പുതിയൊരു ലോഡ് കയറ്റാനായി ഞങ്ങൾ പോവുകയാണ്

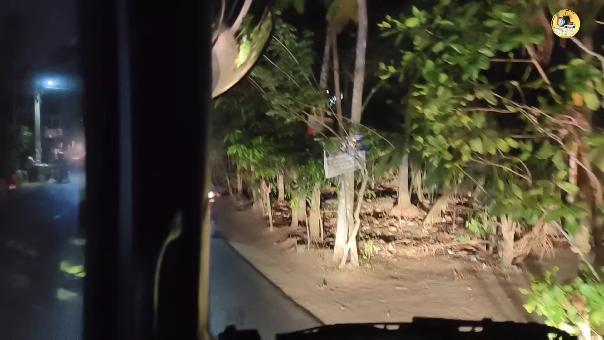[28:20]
ഓക്കെ, അപ്പം ഇനിയിപ്പോൾ നമ്മൾ നേരെ എത്തുന്ന സ്ഥലം മലബാർ ഗോൾഡിൻ്റെ നേരെ മുന്നിലേക്കാണ് കേട്ടോ.
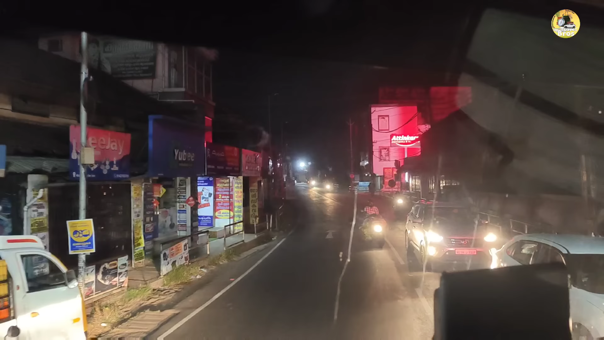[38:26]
മാവേലിക്കര continue on Kayamkulam Tiruvalla highway for 15 kilometers. ഇതാണ് ശബരിമലയ്ക്ക് പോണ റോഡ്.
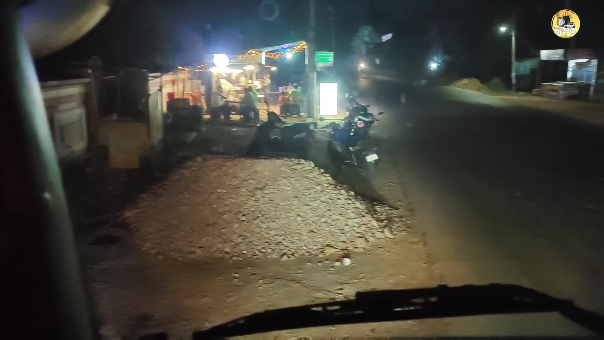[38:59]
അപ്പൊ പിന്നെ ഇവിടെ ഒതുങ്ങി നിക്കണേ, അവിടെ നിക്കട്ടെ. ഇപ്പൊ രാത്രി ഇടയ്ക്കൊന്നും വരാൻ ഉണ്ടാവില്ല. നമുക്ക് 5 മിനിറ്റ് അല്ലേ വേണ്ടു ഒരു ഫുഡ് കഴിക്കാൻ.